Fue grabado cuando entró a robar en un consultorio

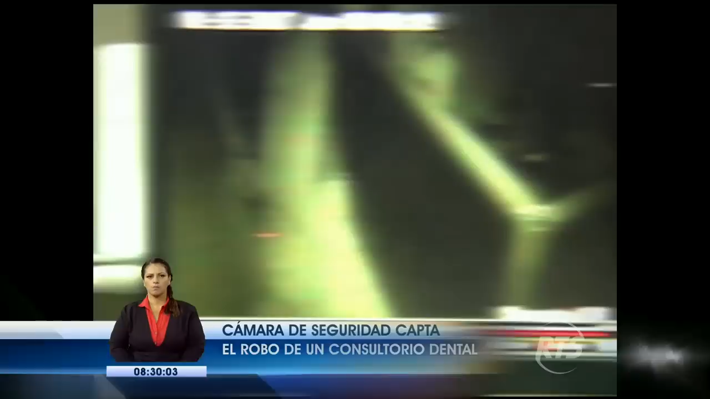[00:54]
Segundos después de su escalada, procede a violentar la puerta de emergencia para ingresar al consultorio.
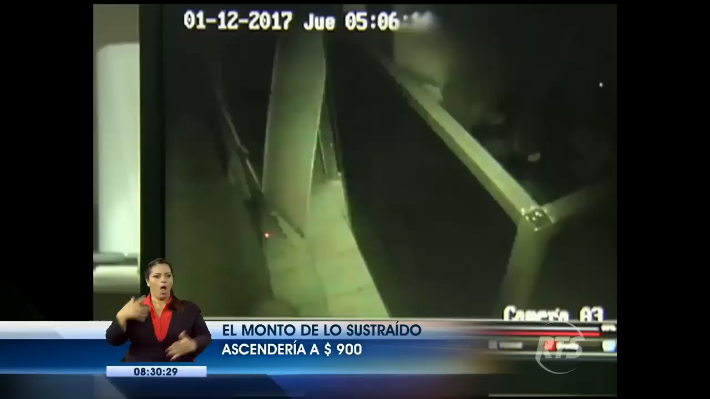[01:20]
A las 5 y 4 minutos regresó, pero esta vez las cosas resultaron más fáciles. Este es el espacio por el pasillo. Ellos ingresan por la puerta de emergencia, la que da al pasillo del edificio.
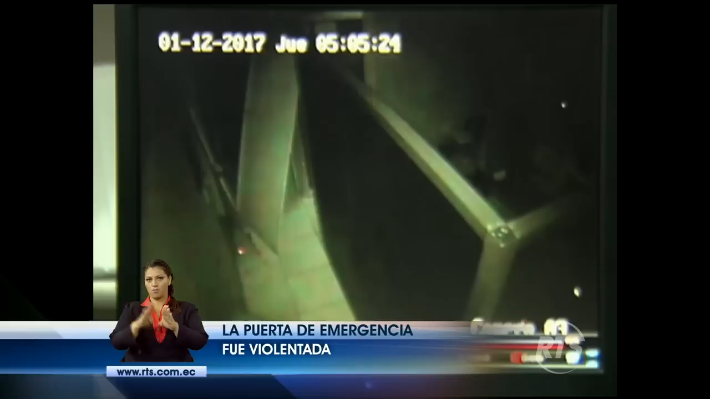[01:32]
Él ingresa 5 y 5 de la mañana.
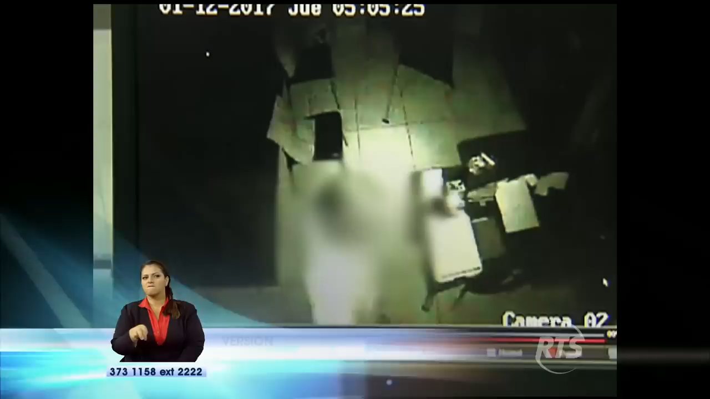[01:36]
El anterior lo vimos cuando entró.
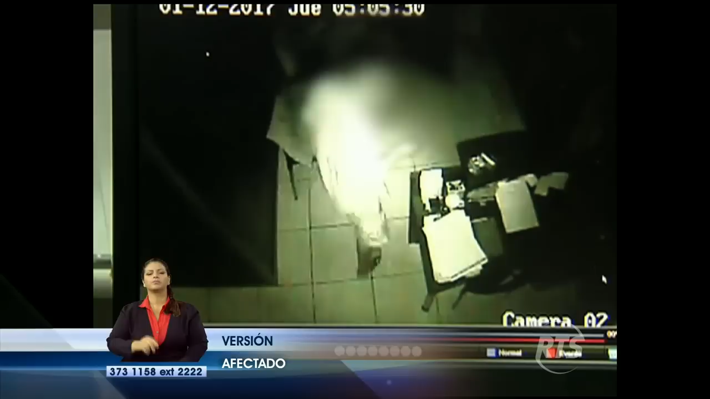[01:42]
5 y 5 de la mañana ingresa y empieza a buscar cómo prender la luz. Ella está tocando todas las paredes porque no puede entrar, no puede prender la luz, no ve. Esta la toca cuando ella está adentro de la otra cámara. Él está a oscuras ahí. Él está, es, logró abrir los escritorios que por lo que hablar también se ponen con llaves. El placer que encontró, abrió, pero él sigue queriendo prender la luz. Ahí es cuando vuelve y logra encender la luz.